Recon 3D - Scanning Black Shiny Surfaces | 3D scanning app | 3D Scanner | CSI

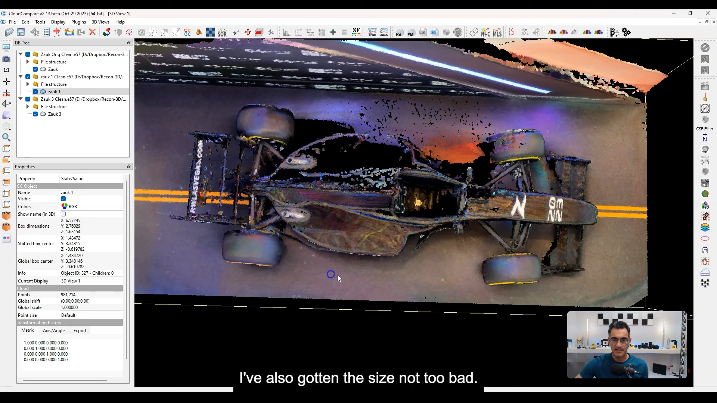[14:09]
And, but I'm missing this part over here. And then on the third one, you can see that I didn't do too bad.
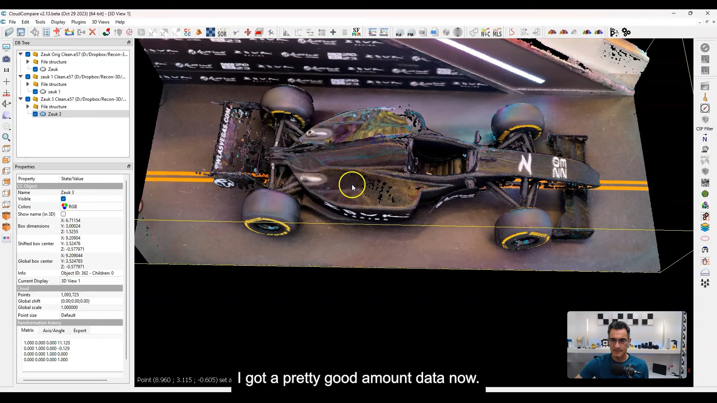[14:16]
I got a pretty good amount of data. Now you see, I should have passed over here a little bit better, but I did go over and my goal was to try and get, fill in this side a little bit.
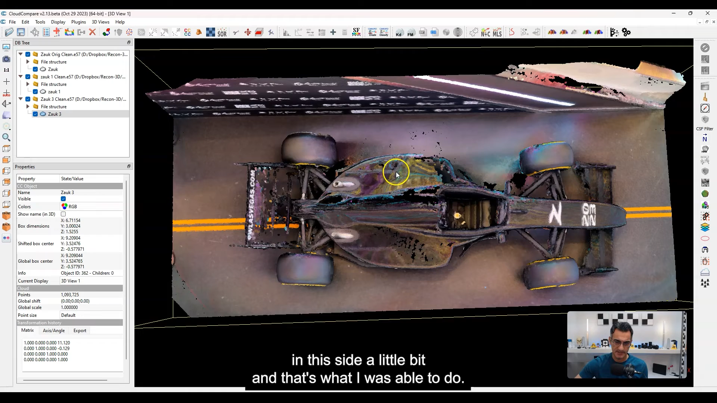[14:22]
And that's what I was able to do. So that's it on, uh, scanning black vehicles.
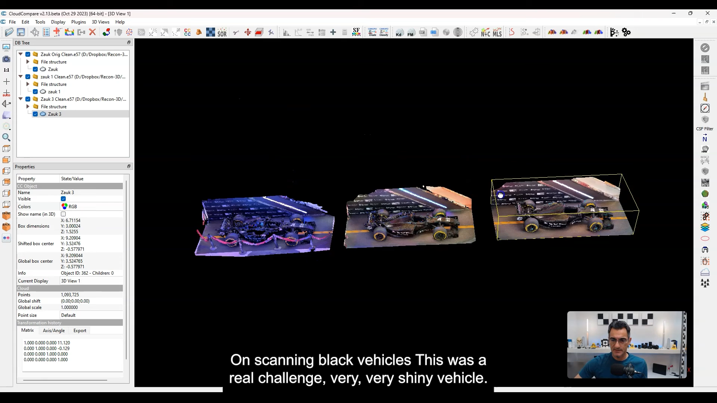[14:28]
Uh, this was a real challenge, very, very shiny vehicle, but, um, I think you can see that with just, uh, the technique alone, you can make some really big improvements.
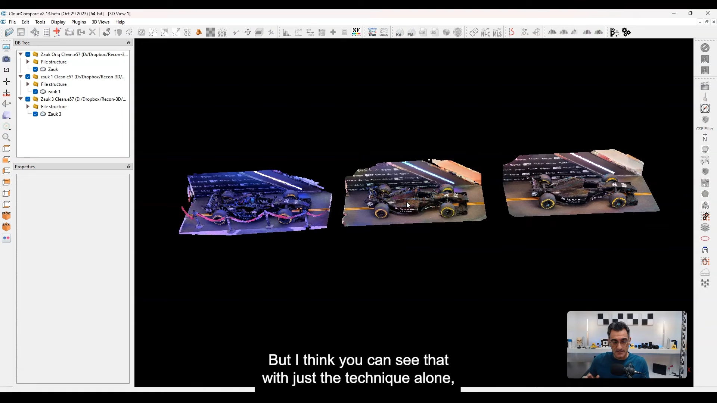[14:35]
And had I had some spray like the a sub spray or something similar,